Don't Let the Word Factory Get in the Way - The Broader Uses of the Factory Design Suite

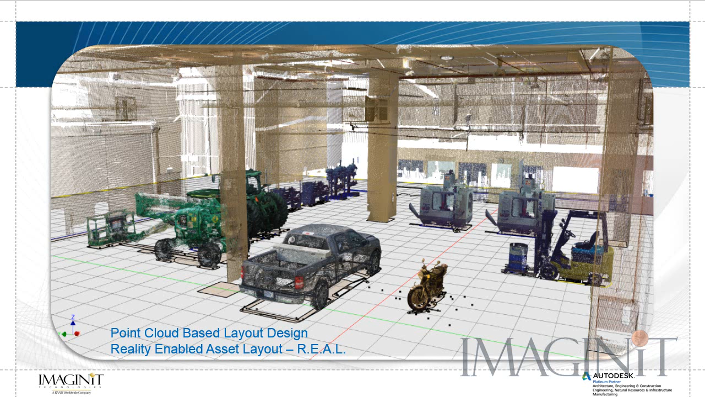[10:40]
This is going to assure you that you have the best possible reality-capture design, and the Factory Design Suite works perfectly as the platform for this layout process.
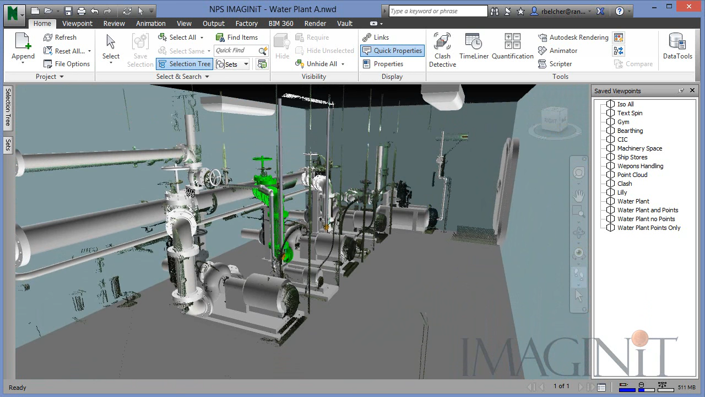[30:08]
Here you see a couple of point clouds that have been laid on top of a few of those piping runs I mentioned earlier.
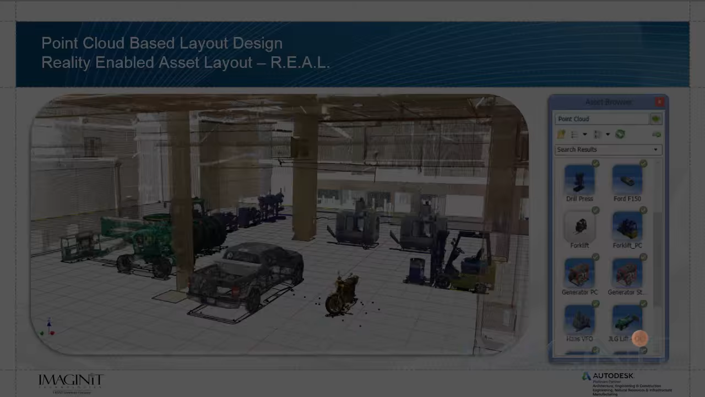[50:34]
For the final example, I wanted to include the use of reality-captured laser scans or point clouds. It's important you understand that the factory design suite is already equipped to handle laser scans and point clouds. I taught a class at Autodesk University this year where I focused on this process of using these laser scans as the actual assets for my layout design.
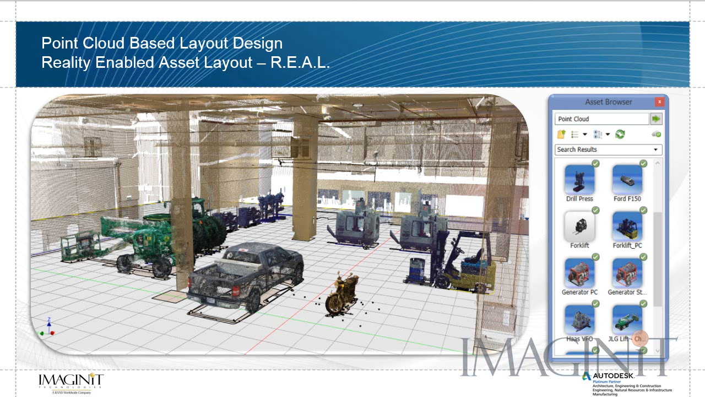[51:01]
I actually gave it an acronym of REAL reality-enabled asset layout.
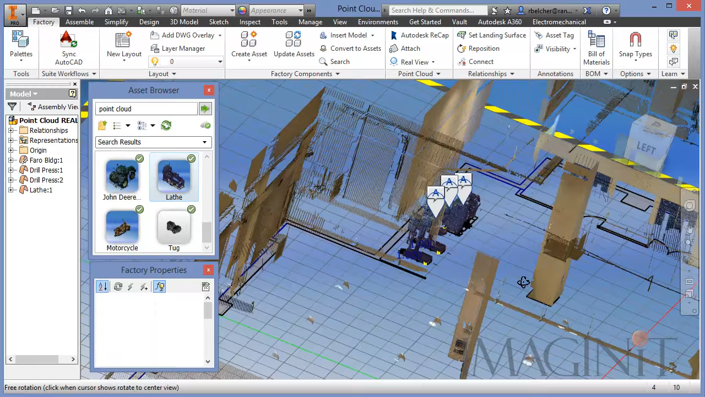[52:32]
And here you see these reality-captured machines in context of another point cloud scan of a reality-captured building.
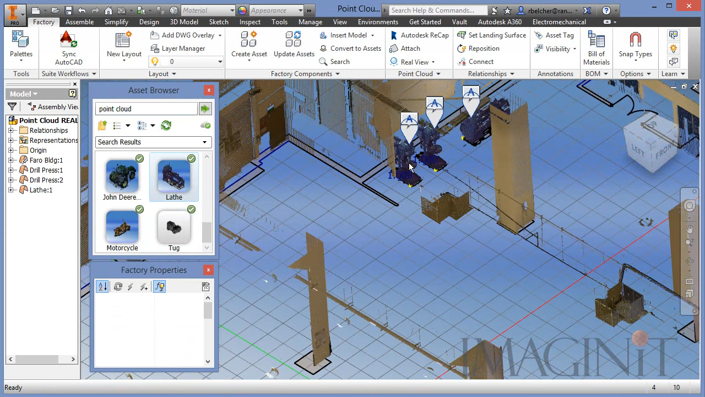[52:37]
Now, I believe I grabbed a forklift as well.
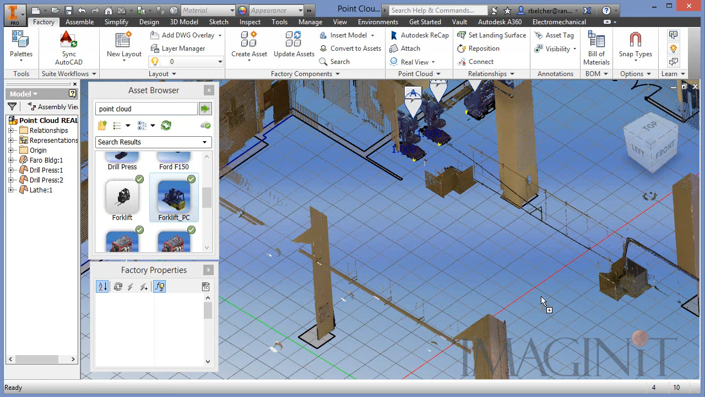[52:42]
So I can put a forklift down here in the design.
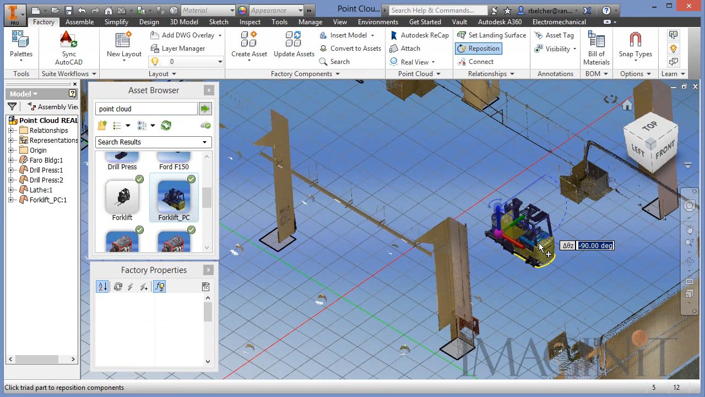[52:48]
Again, that comes from another laser scan. Now, all of these scans are done with a high-end laser scanner. And this is a quite expensive piece of machinery. Certainly, if you have questions about laser scanning, you certainly want to contact your Imaginate Technologies account manager.
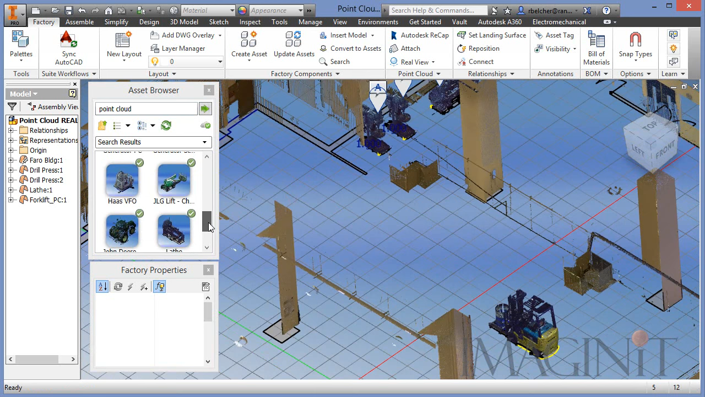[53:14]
And we can talk about getting you the laser scanning technology that best suits your needs. But I was also able to incorporate several designs that are laser scans that are generated from pictures.
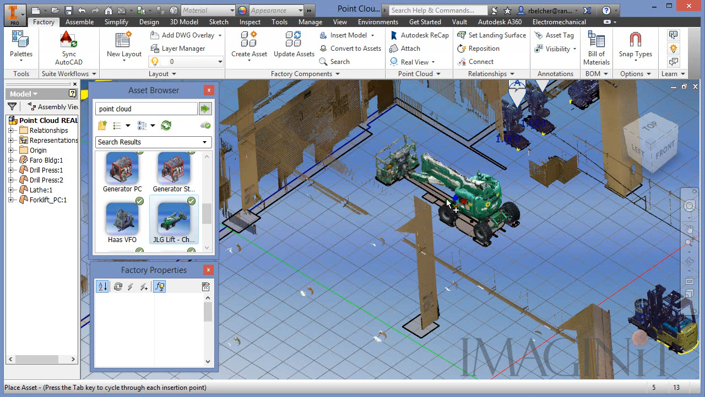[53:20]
Here is a laser scan I generated with pictures I took from my cell phone and the Autodesk Recap Photo application. If you have a subscription to Autodesk, you have access to Recap Photo.
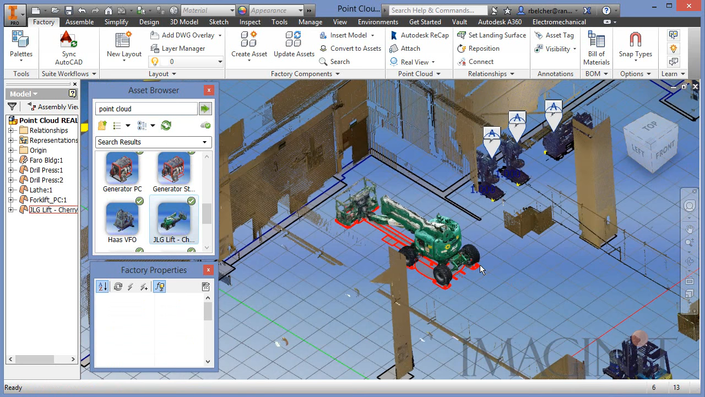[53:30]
And you can just basically take a bunch of pictures of an asset,
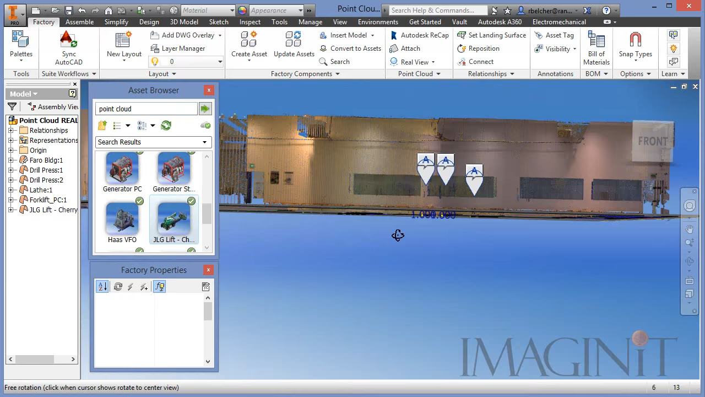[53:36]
and then you can generate a point cloud from just a bunch of pictures.
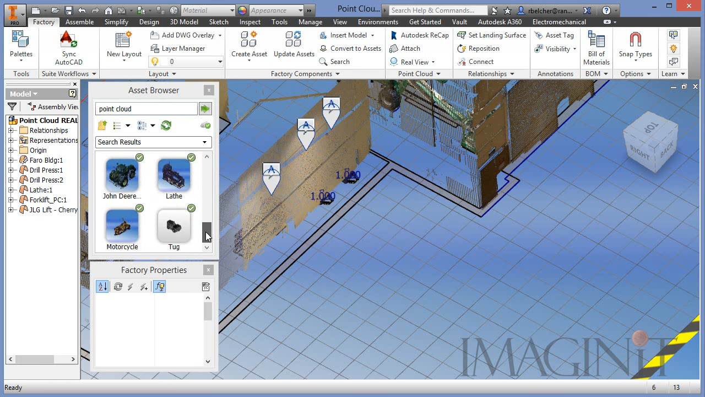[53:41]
Another example of that is my pickup truck. Right before Autodesk University, I was able to go out and scan my pickup truck with my cell phone.
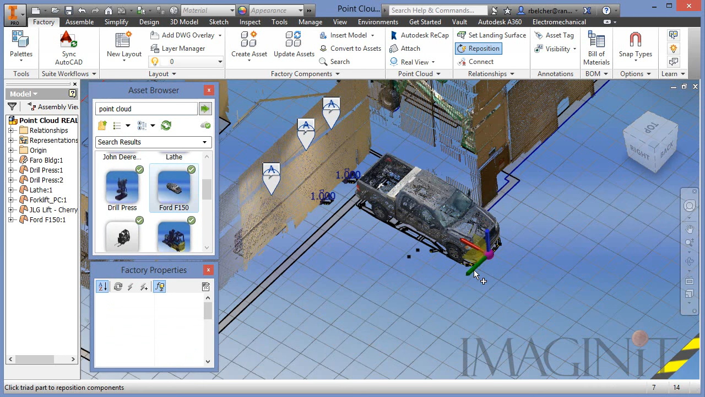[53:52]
My wife always teases me that I can't park my truck. It's almost too big, but I can actually park this truck very easily.
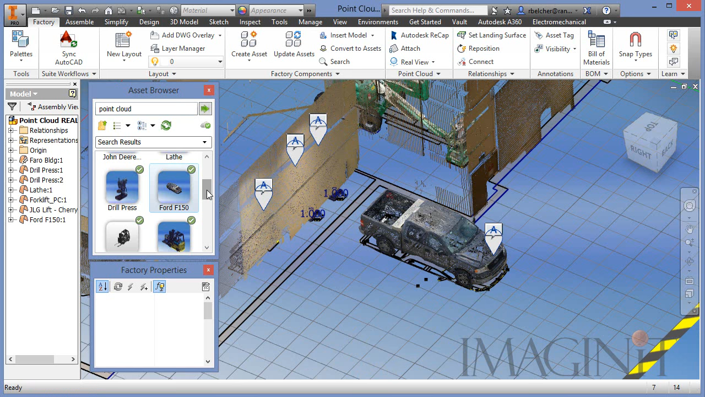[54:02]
And I think I was also able to generate, I think, a motorcycle scan. I'll go ahead and place that there.
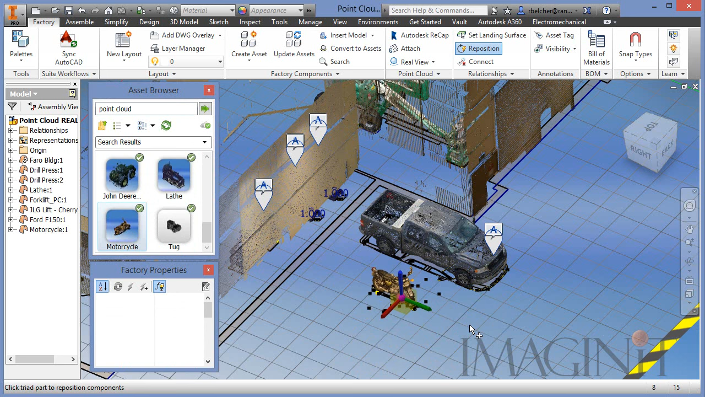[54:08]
Now, again, these are not 3D models.
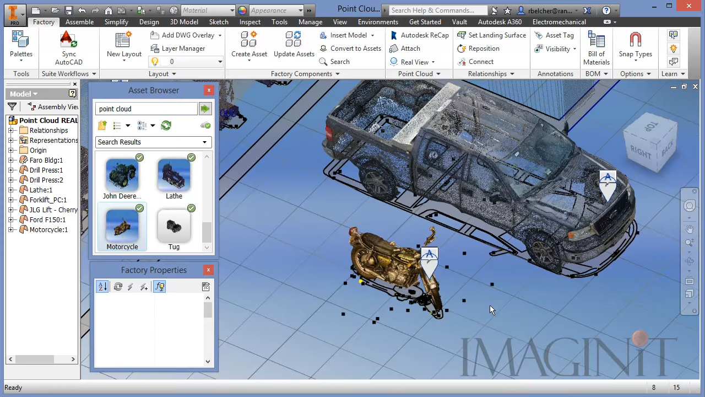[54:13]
Basically, you didn't have to take the time to model this in 3D. All you had to do was generate a bunch of pictures of an object, and you could use Recap Photo in order to generate the point cloud of that particular object.
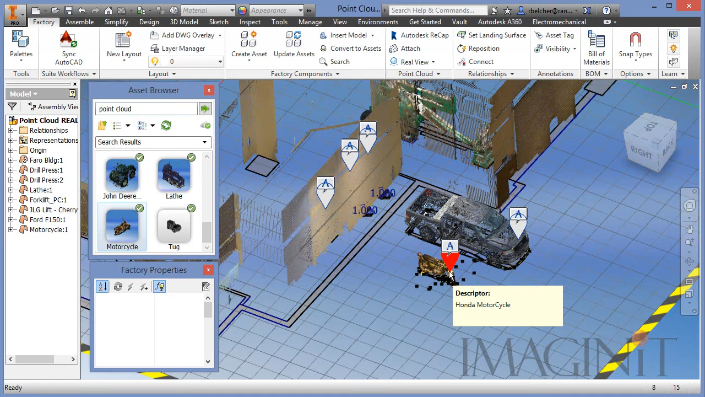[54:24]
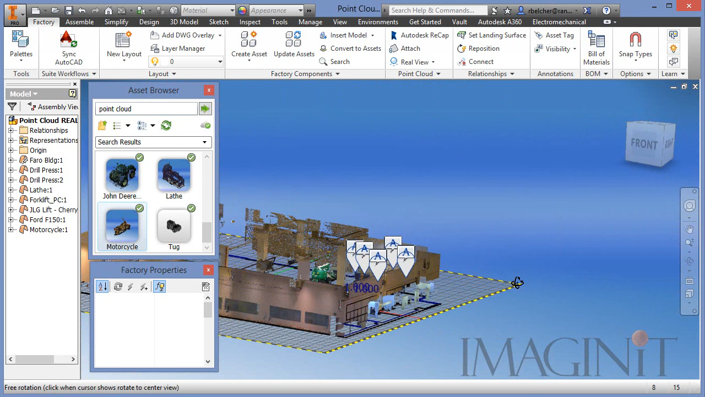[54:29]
Now, you'll also notice with each of these point clouds that I was able to go in and add a simple sketch at the bottom of the point cloud.
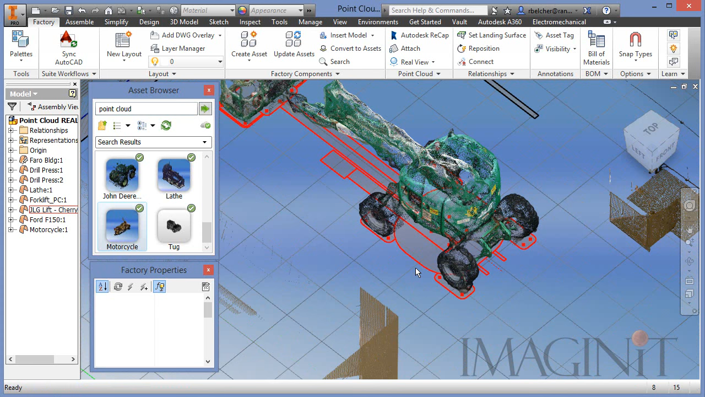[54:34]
I did this inside of Autodesk Inventor, and it makes these point clouds incredibly useful.
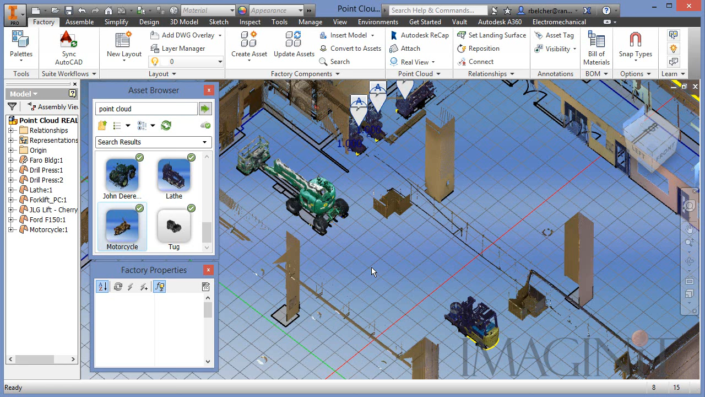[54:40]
Let me show you what I mean. I'm going to save this assembly, and then I'm going to generate a new drawing.
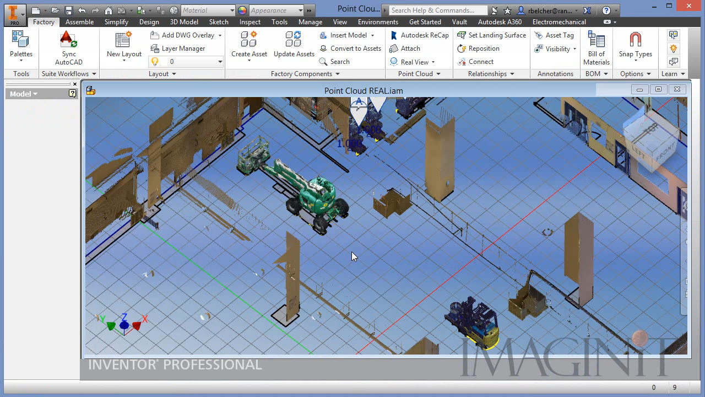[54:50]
Now, honestly, I'm about to show you something that I don't think I've ever seen done with point clouds before, and that's actually to generate a drawing from point clouds.